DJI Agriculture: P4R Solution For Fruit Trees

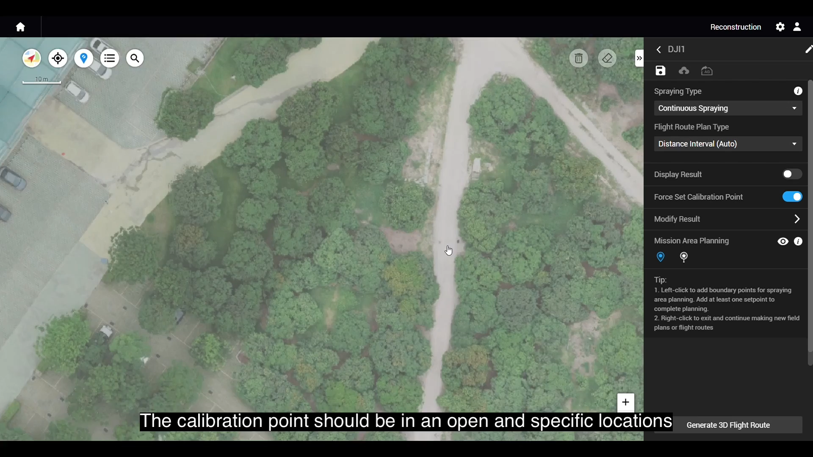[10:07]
The calibration point should be in an open and specific location. Spraying Type includes Continuous Spraying or Spot Spraying.
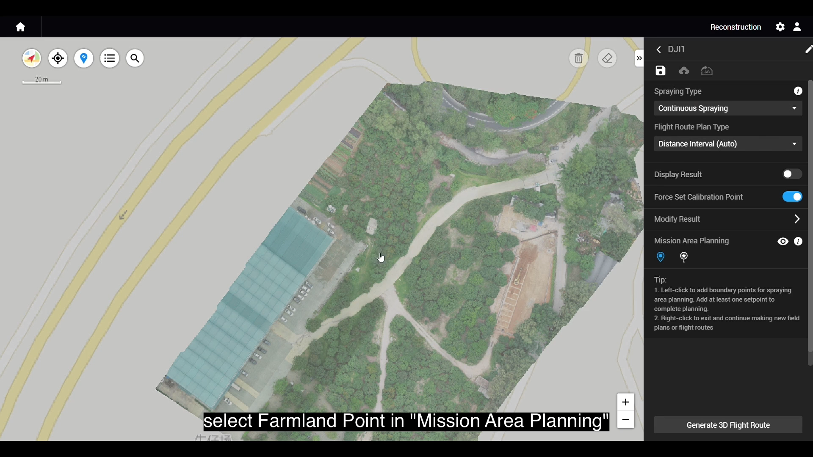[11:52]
select farmland point and mission area planning to plan the routes and add calibration point and then click Generate 3D Flight Route in the lower right corner.
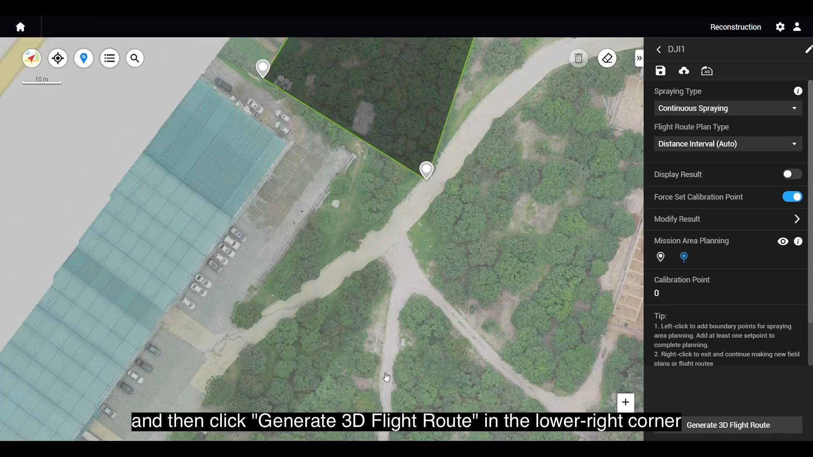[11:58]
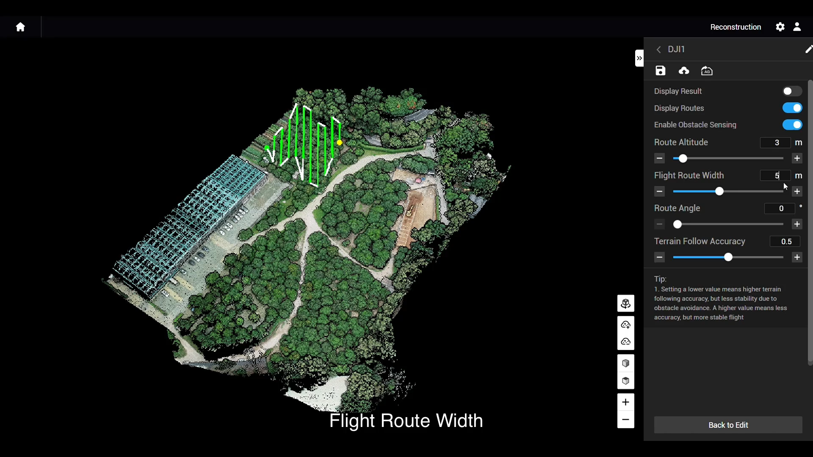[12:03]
Adjust route altitude, flight route width, route angle and terrain follow accuracy.
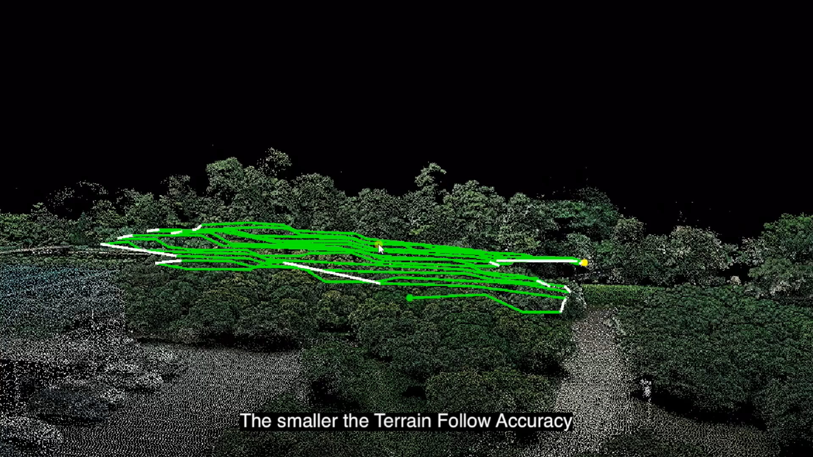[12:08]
The smaller the terrain follow accuracy, the more obvious the fluctuations and vice versa. Hold the middle mouse button and drag to check the route.
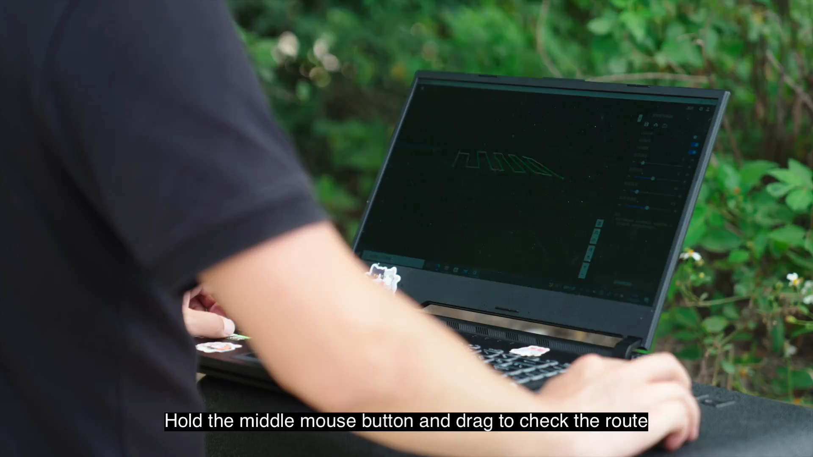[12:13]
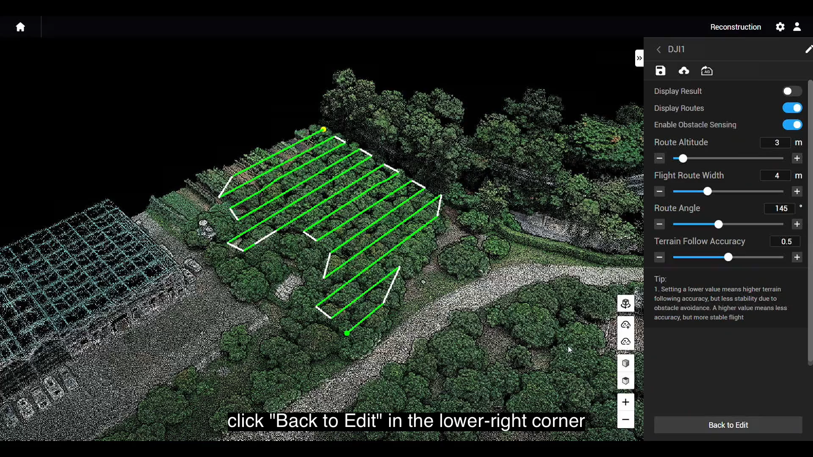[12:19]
After the adjustment, click back to edit in the lower right corner and select export to remote controller in the upper right corner to export the task to the SD card and insert it into the remote controller of the agricultural drone.
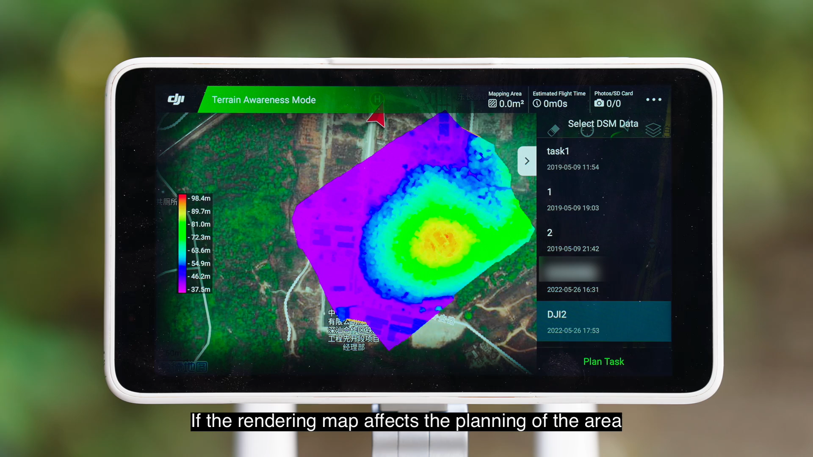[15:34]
If the rendering map affects the planning of the area, you can turn off Display Terrain Rendering Map in the General Settings page of the remote controller.
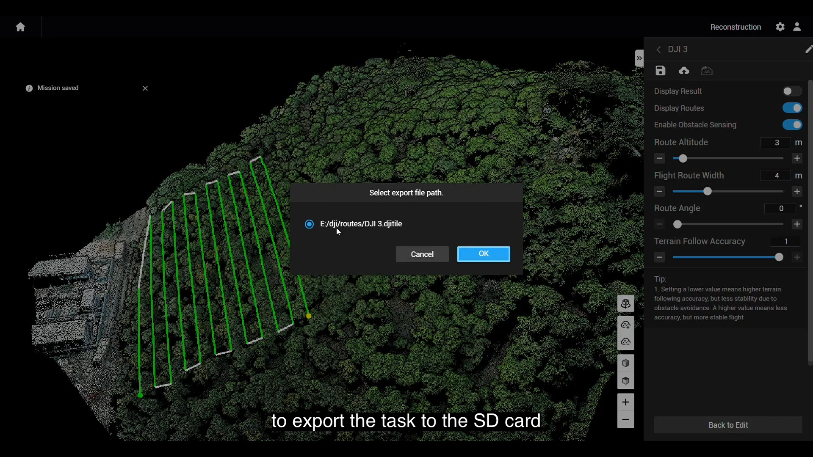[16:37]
Then, insert the SD card into the Agricultural Drone remote controller.